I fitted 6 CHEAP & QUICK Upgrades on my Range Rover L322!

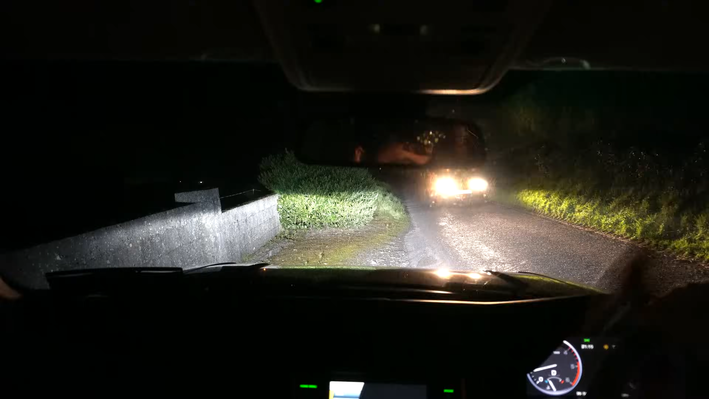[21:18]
here we go guys night has now fallen in Ireland and what I've done is I've actually disabled the LED Osram light bar on the front so we can see what the H7 LED bulbs are like just on their own
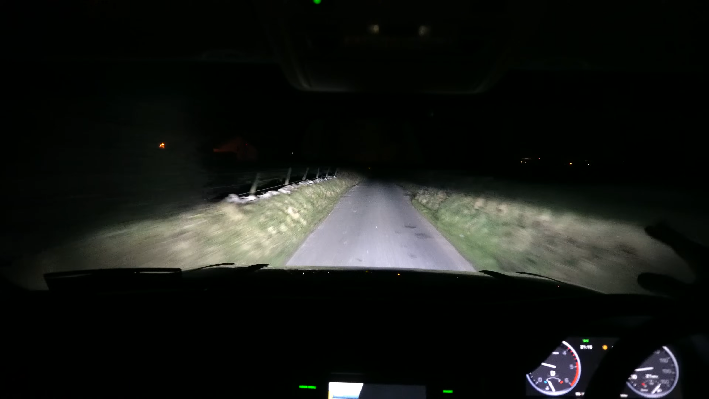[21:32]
without that light bar so here we go it's full beam and that is actually incredibly impressive that is amazing you know if I hadn't if I hadn't fitted the LED light bar already I'd say these are pretty much adequate for any normal road use you could find because that is a an awesome spread of light as well as a pretty good long range as well so that's actually been a huge improvement just on their own there
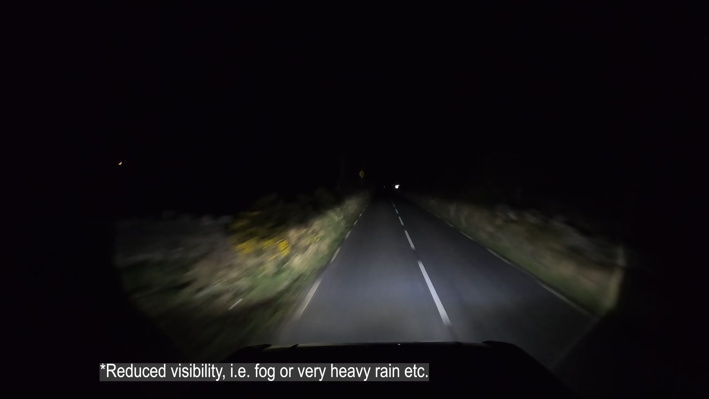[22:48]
quite a nice improvement to the dip beam then in combination with that high beam that's actually an incredibly good output without even having to add that LED light bar in there you've got an awesome light output there back to normal dip beam here so what I'm gonna do now is quickly throw that relay back in again for the spot for the spotlight bar and then we'll do a full all lights blazing comparison
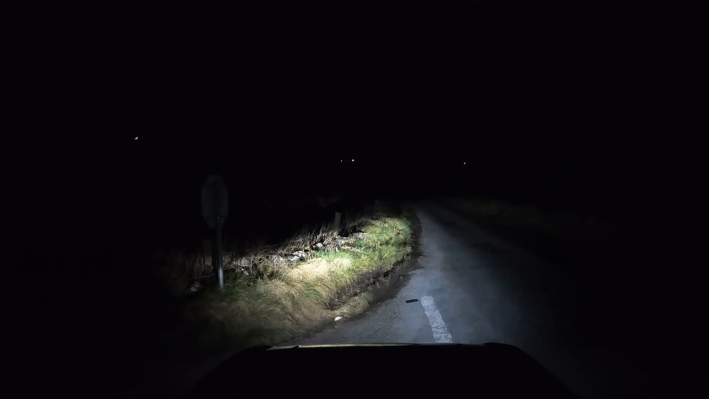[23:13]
okay LED spotlight is back in action so now when we hit our high beams the LED spotlight will be coming on as well as those brand new LED H7 main beam bulbs so here we go and wow
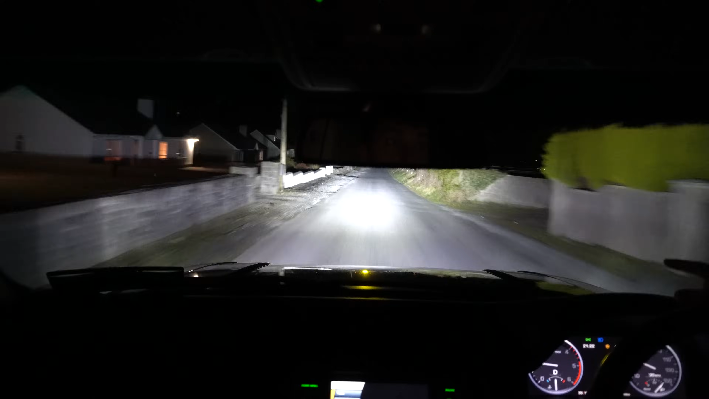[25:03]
LED units in there those Bevan ZV45s we've got an amazing gradient of light across the front with with also superb long distance throw from that spot uh spot bar so yeah I couldn't be happy with this the way that this has turned out also throw the fog lights on there as well for maximum illumination and now with all those lights on the front fully illuminated I expect we look like some kind of supernova or star coming down the road because the light output on the front of this thing is pretty amazing now I really wouldn't want to be in front of it if uh if I had all these on